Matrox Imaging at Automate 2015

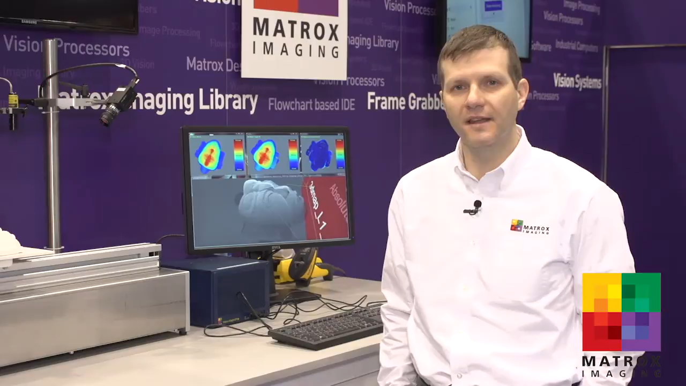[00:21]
The first demo I'll be showing you showcases latest enhancements to our Matrox Imaging Library SDK for 3D profiling applications. There are two major enhancements to the latest release.
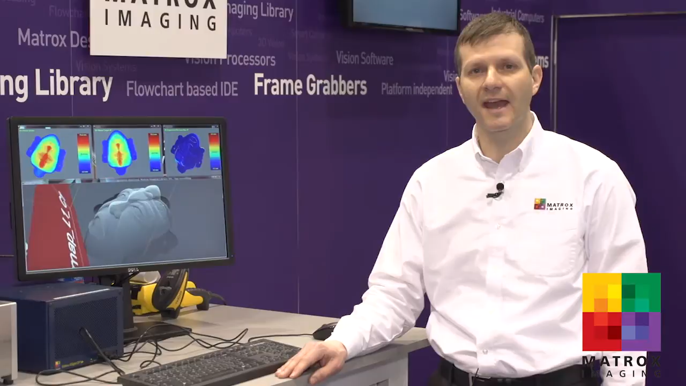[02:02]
target scan and a reference model. In this case here, we're able to do the alignment in less than one second and this is on a core i7 CPU. Here we're showing how our vision tools can be used for robot guidance.